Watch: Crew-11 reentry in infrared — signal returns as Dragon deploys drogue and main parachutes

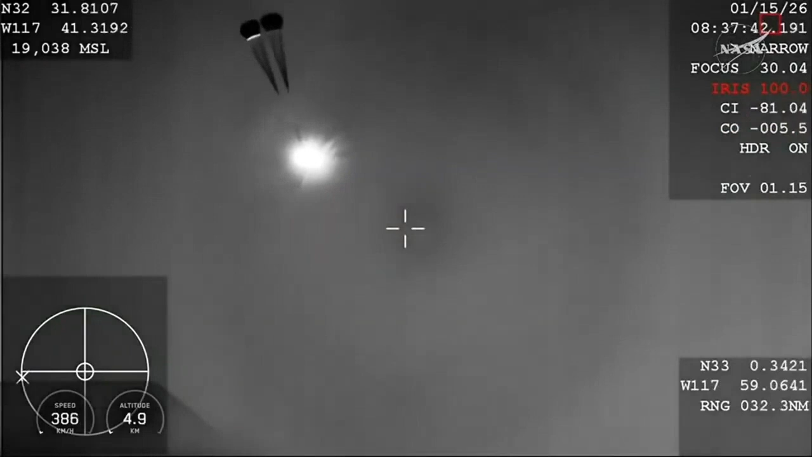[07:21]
There we have visual confirmation of drogue deploy.
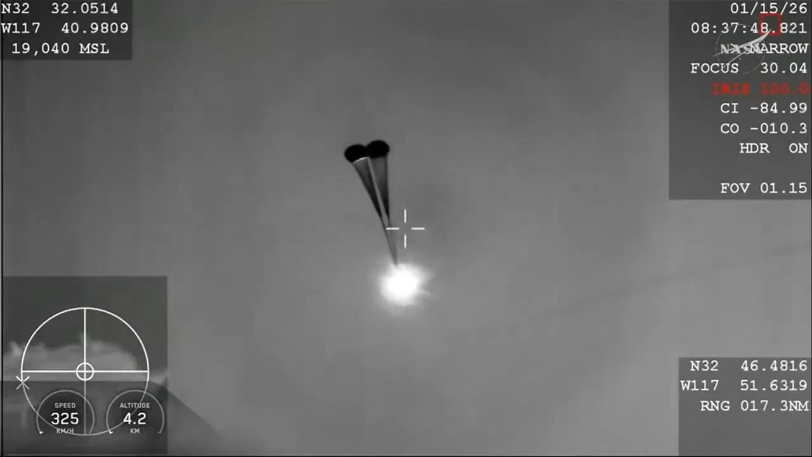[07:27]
Visual two healthy drogues. I think we had the recovery vessel in the background there just momentarily.
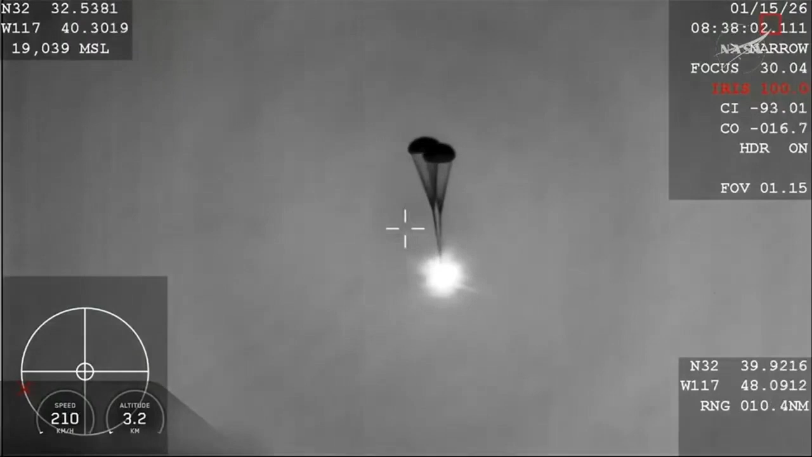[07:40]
Main parachutes deploying in about 20 seconds. The main parachutes deploy when the vehicle is about
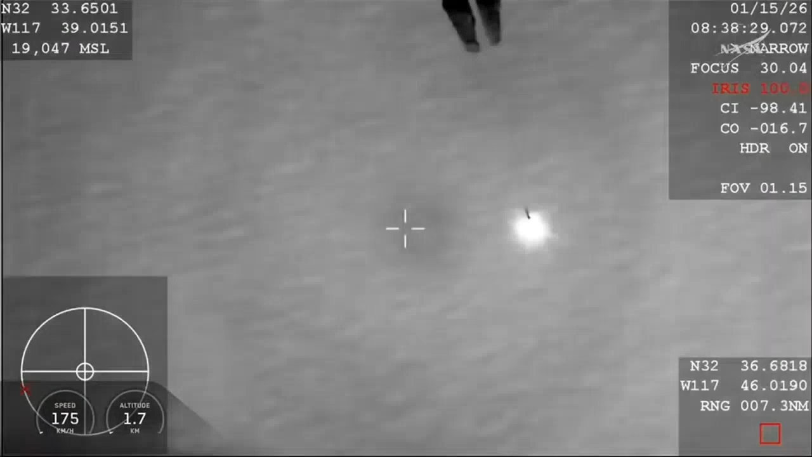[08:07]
There we can see visual confirmation of deployment of the four mains.